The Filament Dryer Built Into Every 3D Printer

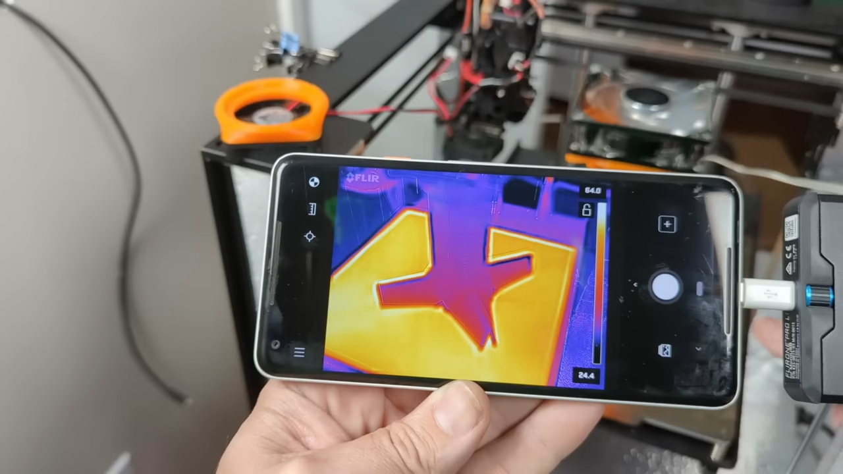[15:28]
And, looking at the bed here, you can see that the 80-millimeter fan is not actually doing a very good job out of those vents to cool the bed down.
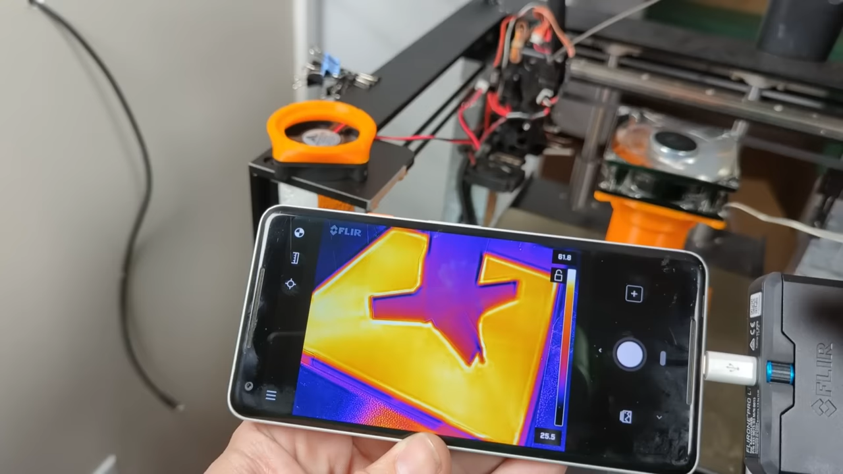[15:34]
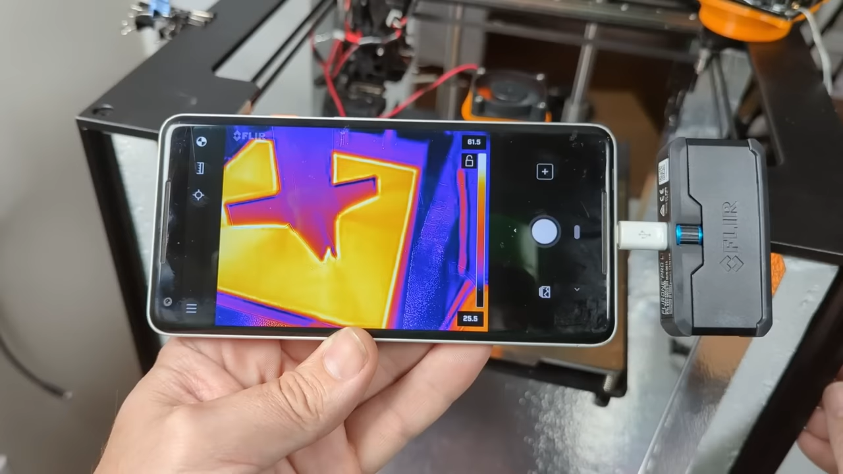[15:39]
In contrast, check out those nice dark lines coming out of all eight
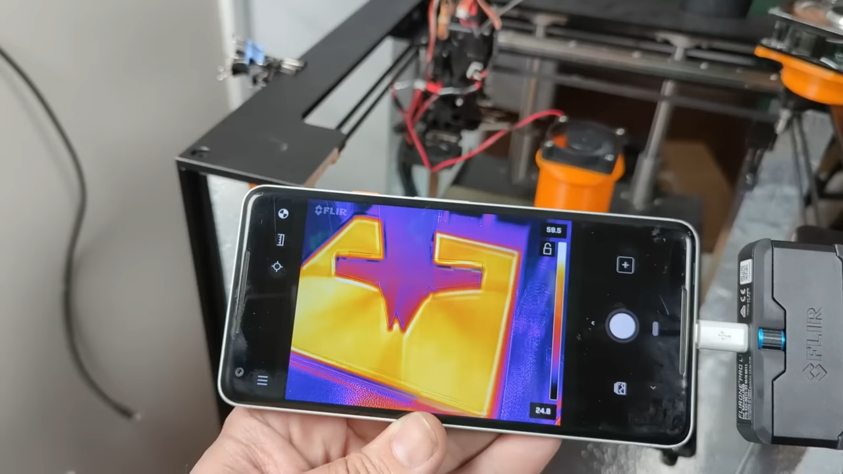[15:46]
vents of the cooling tower when I switch to the 50-millimeter fan.